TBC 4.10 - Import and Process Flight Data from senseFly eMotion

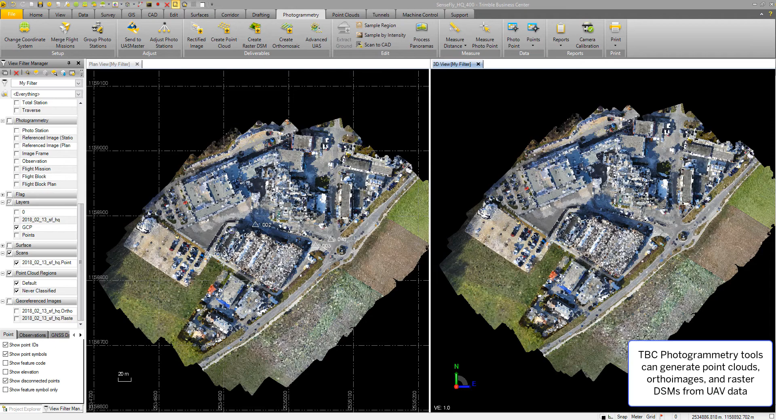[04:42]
to how to complete the processing and adjustment of the UAV flight data. But I want to show you now the deliverables, what this mission can deliver within TBC. So I've got up right now the point cloud in the split plan in 3D view.
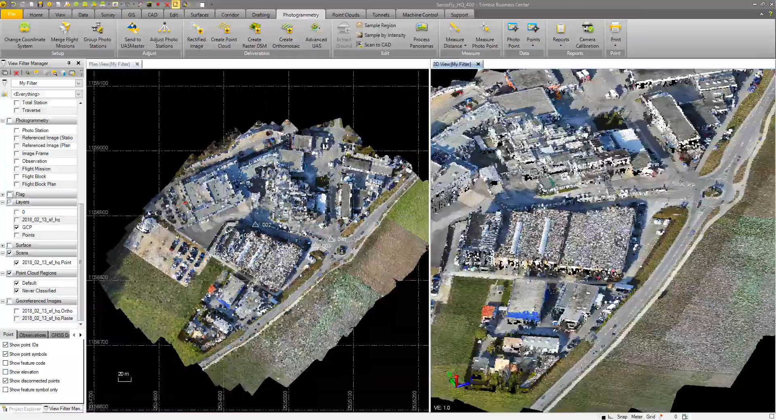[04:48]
Rotating around a little bit so you can see.
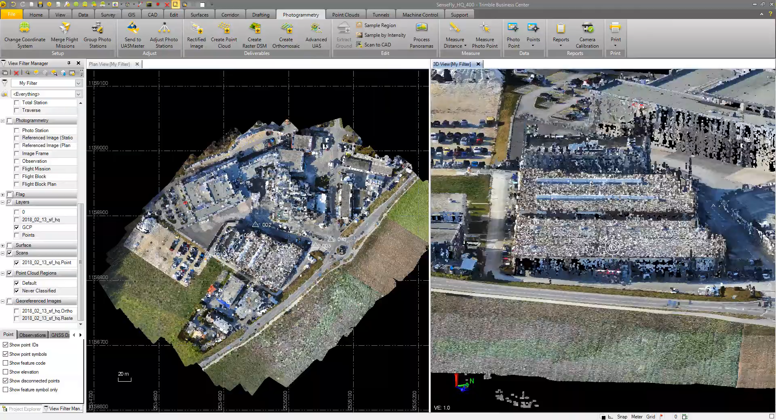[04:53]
Also deliverable options created within TBC are the ortho image
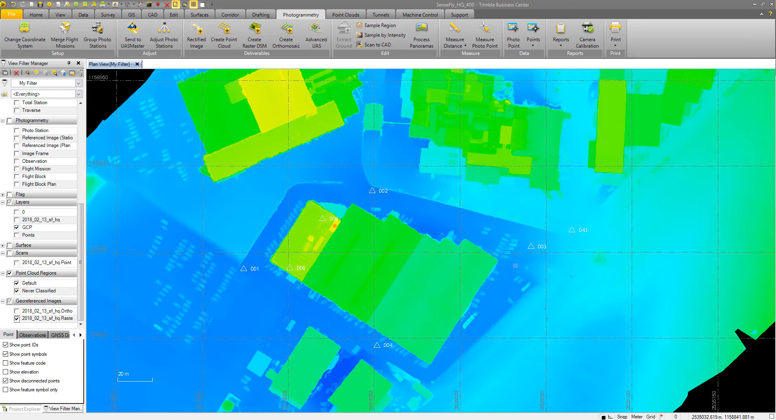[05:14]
For a quick validation, just because we've got it in the software
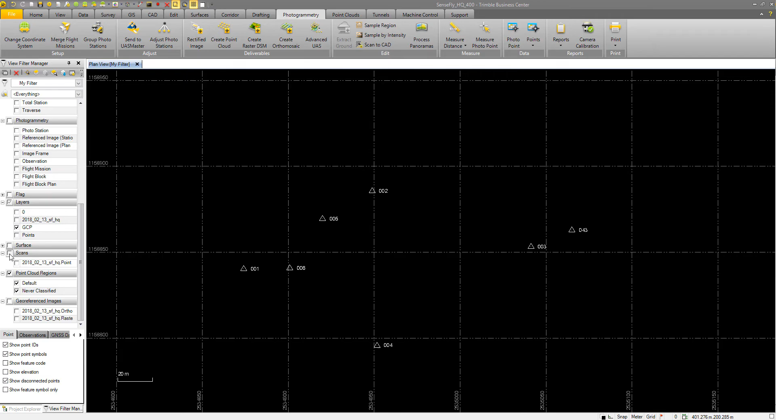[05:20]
and on the computer doesn't mean that the data is to be blindly trusted.
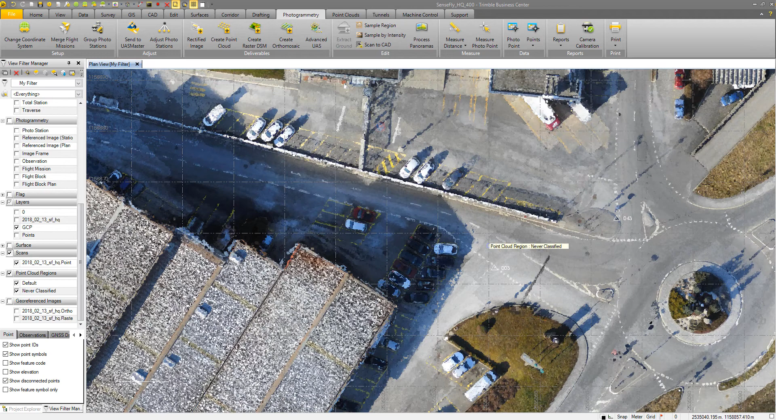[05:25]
We like to do a little QA, QC on this data on the adjustment.
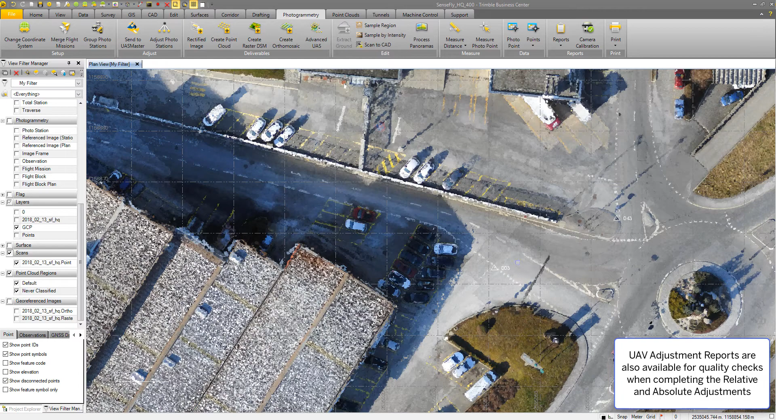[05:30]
I'm going to take a ground to surface measurement, from a surface created from the point cloud to our
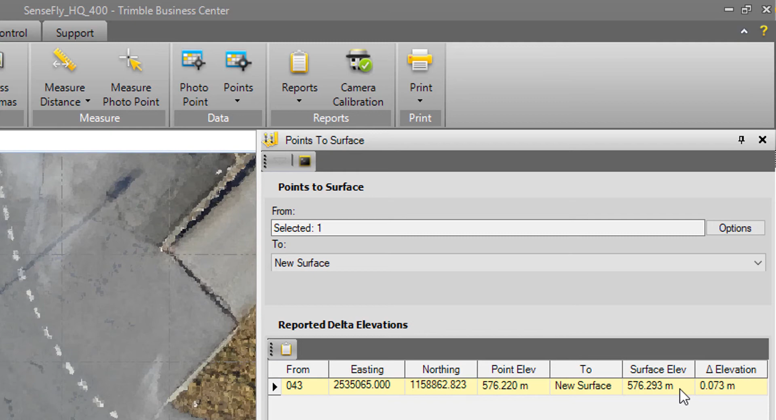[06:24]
and you can see here the point elevation is at 576.22 meters. The surface elevation is at 576.293 meters, a difference of about seven centimeters.
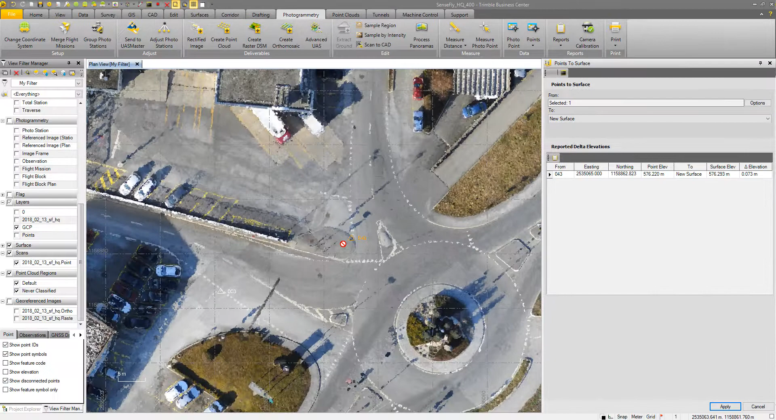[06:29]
So I'm happy with this result. We are happy to now say that we can support and process SenseFly data data created from the Emotion software